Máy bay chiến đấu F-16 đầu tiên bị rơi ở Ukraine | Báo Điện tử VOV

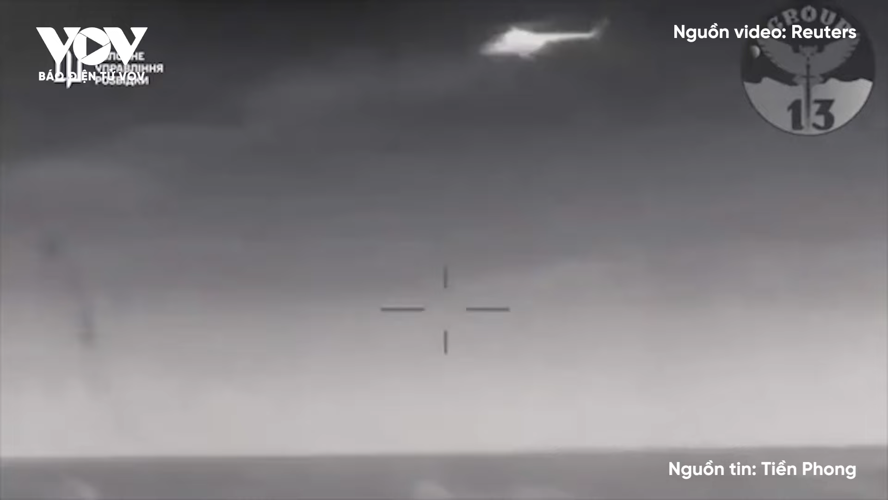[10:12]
Hàn đội Biển Đen và lực lượng phòng không Nga đã đẩy đuổi một cuộc tấn công của lực lượng vũ trang Ukraine vào thành phố Sevastopol ở Crimea. Theo báo cáo, cầu Crimea đã tạm dừng lượt thông trong khoảng một giờ đồng hồ.
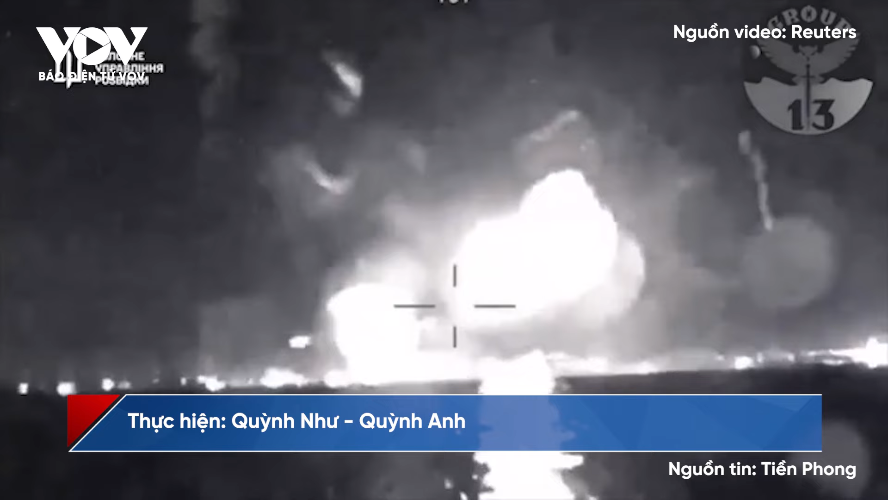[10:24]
Ít nhất bốn chiếc máy bay không người lái cùng ba sồn tự sát đã bị phá hủy trong cuộc tấn công.